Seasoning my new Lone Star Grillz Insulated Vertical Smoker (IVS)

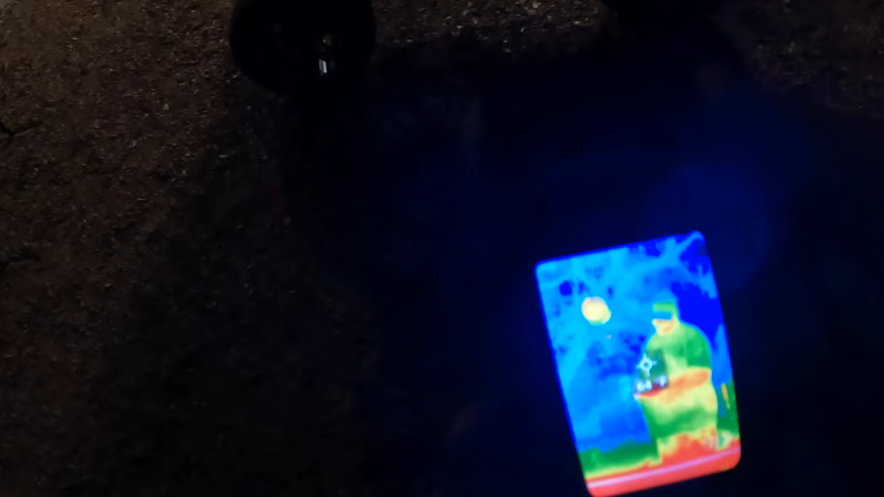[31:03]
that is crazy uh anyway 68 on the door
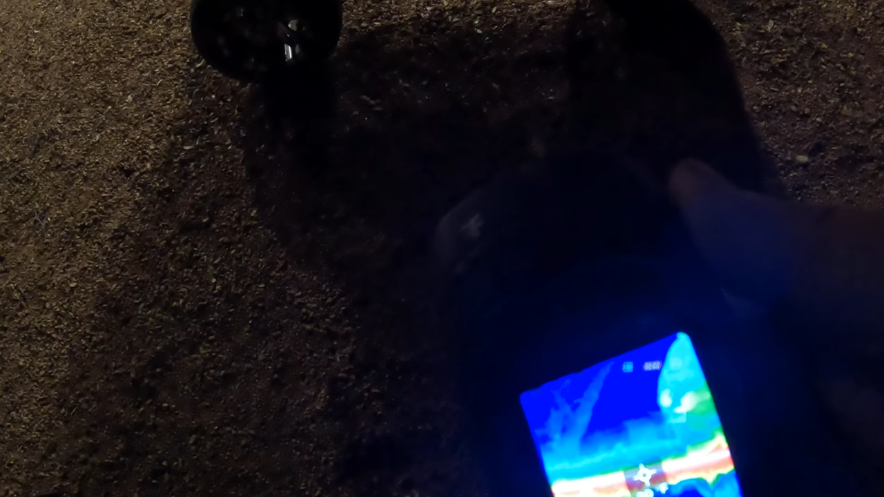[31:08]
108 140 150 and then and then we're back
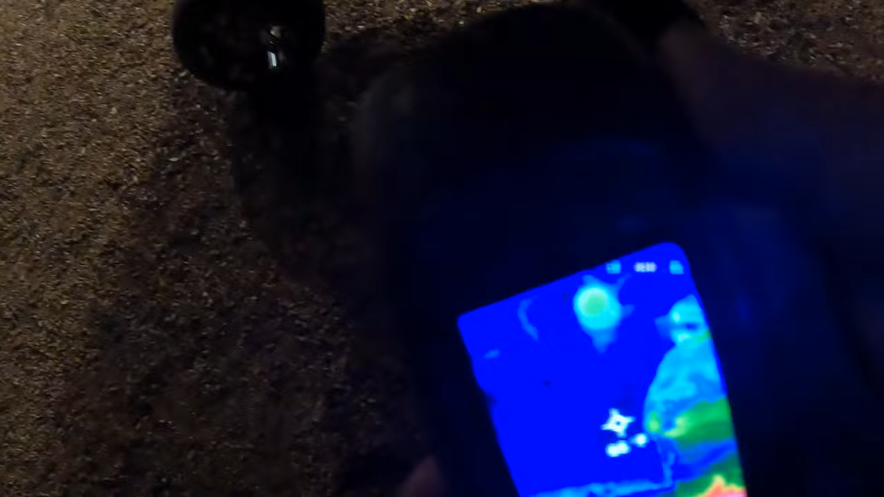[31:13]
to 66 and then we're good there
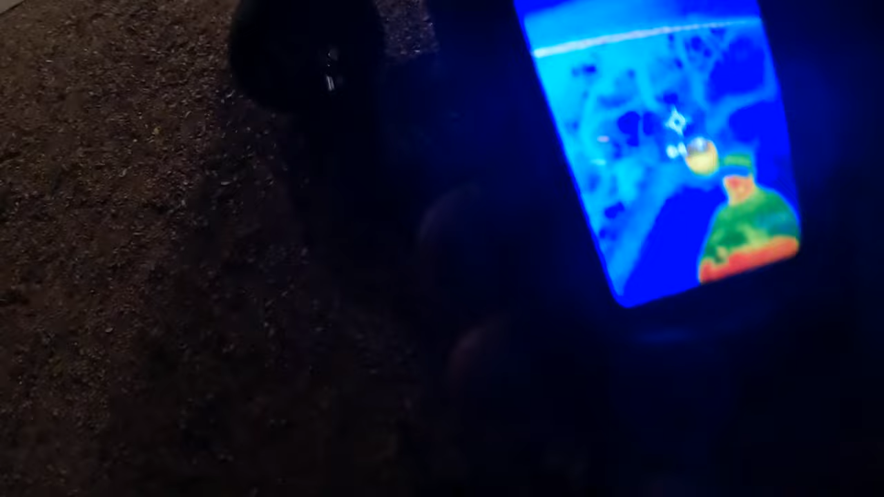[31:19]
well it's giving reflection of the trees and everything wow thermal imaging doesn't usually do that
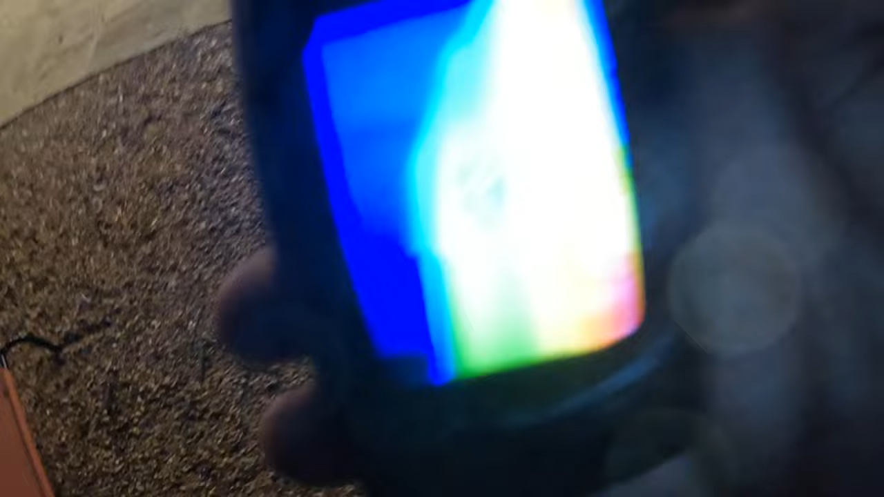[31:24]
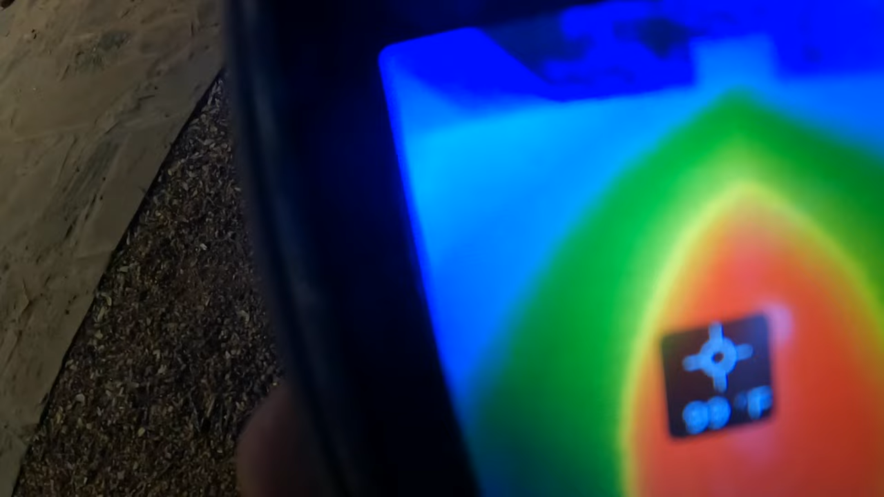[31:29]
and then one more time the side here is about 100 degrees
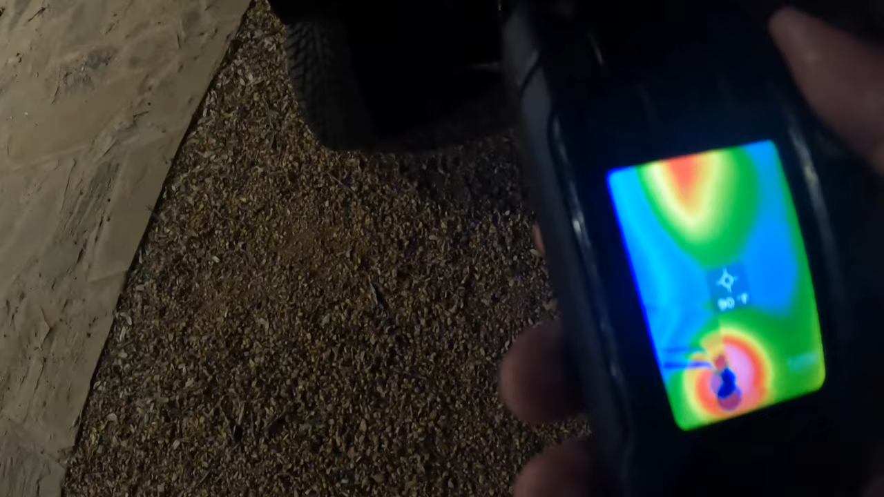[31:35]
that's and the ports the ports are a little warm too
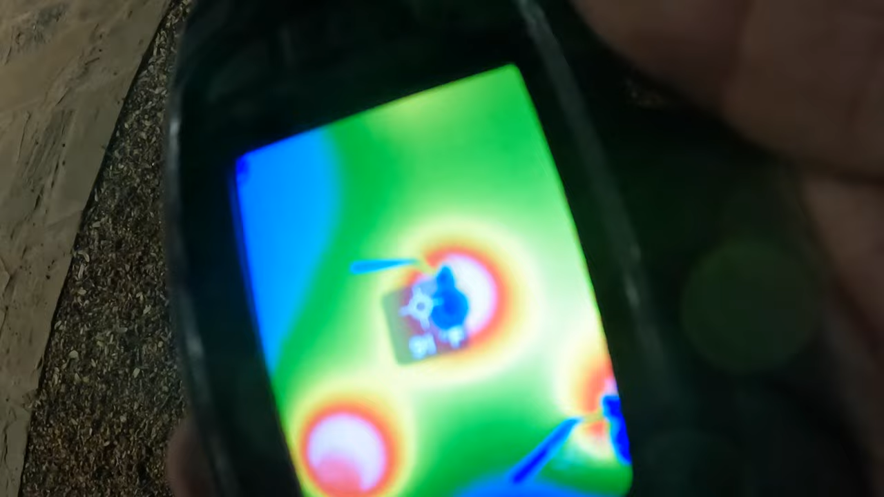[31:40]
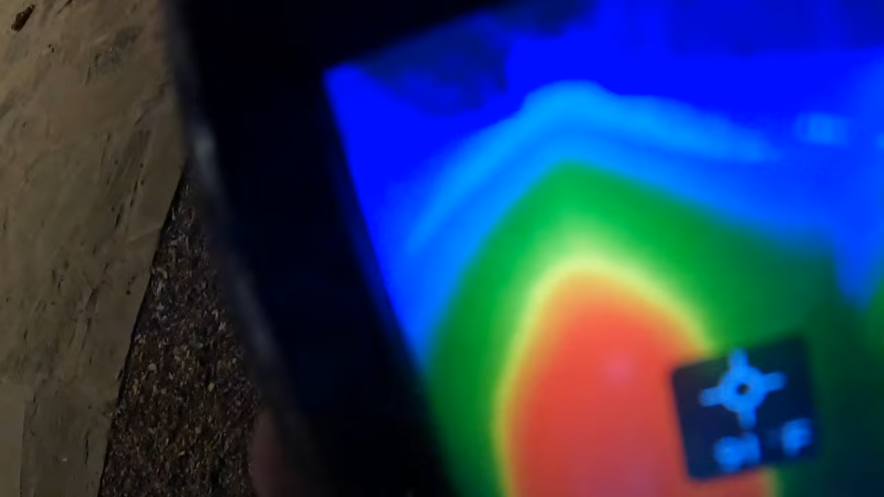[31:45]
um but something's inside there you can tell so what i think is happening right here
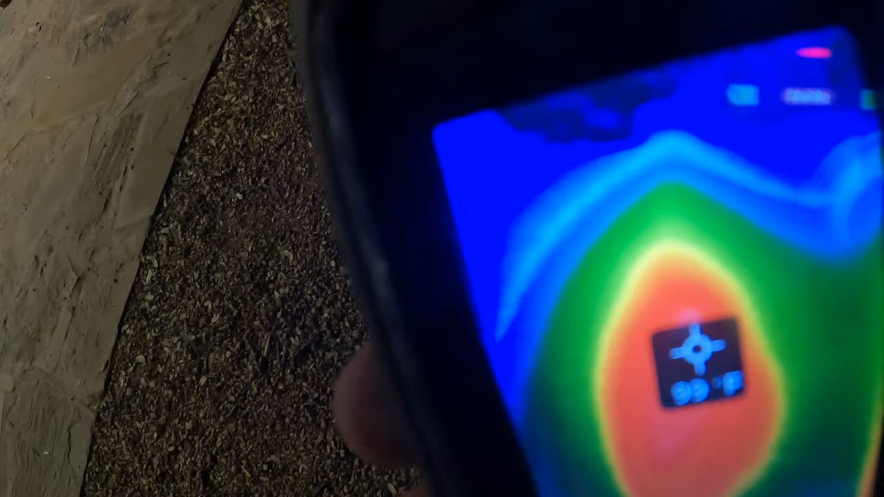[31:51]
that's the port for the waterfall one more walk around we're
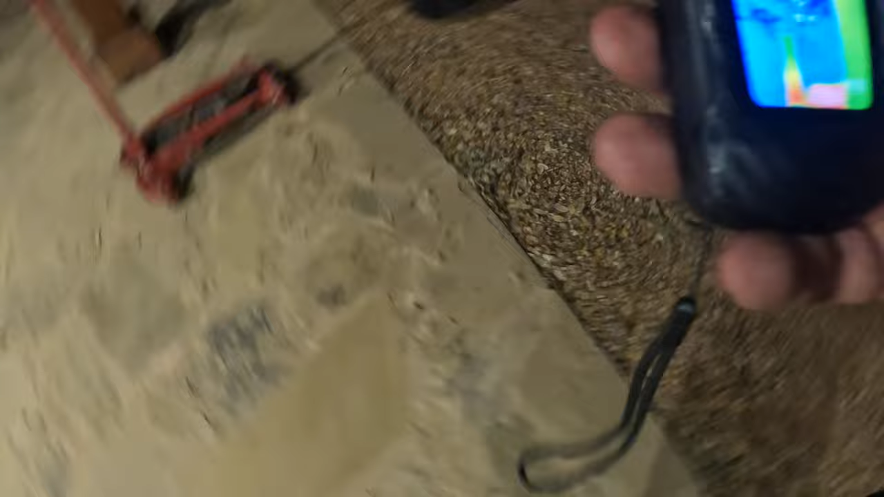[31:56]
almost there we're almost there
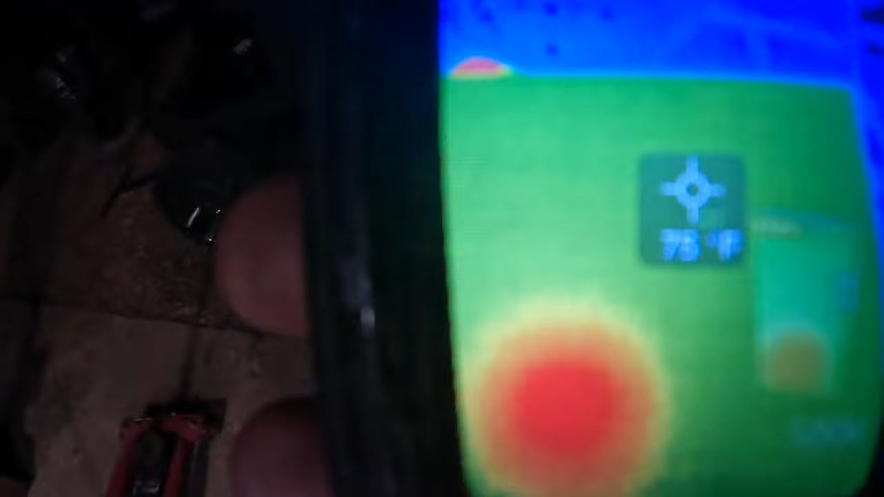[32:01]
the back of this is 75 there's a couple spots we saw them those are 77
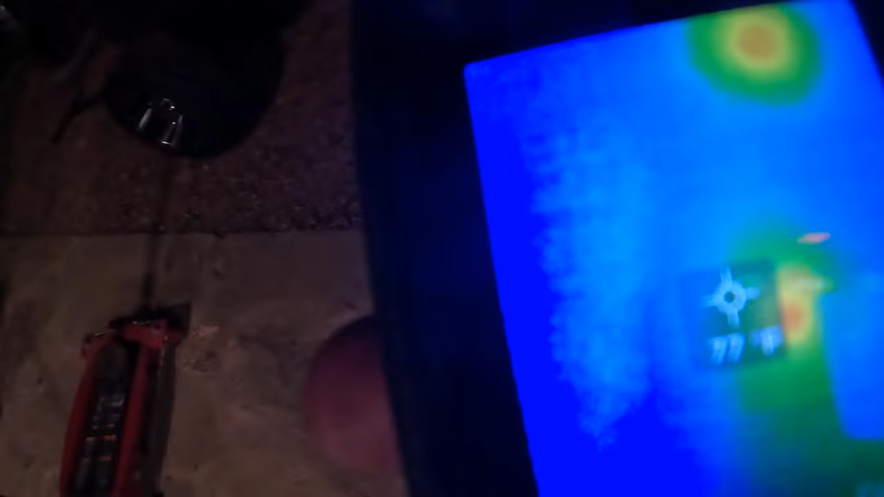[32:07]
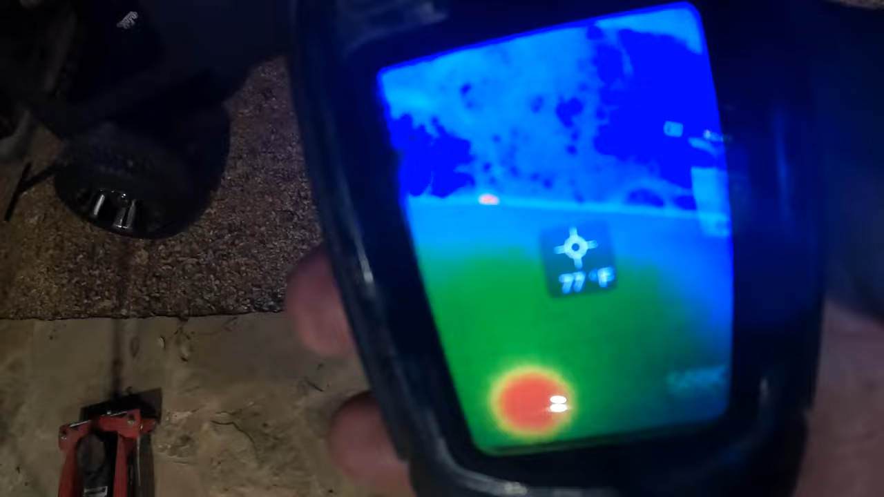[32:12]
that corner's real is looks real hot it's only 80 degrees okay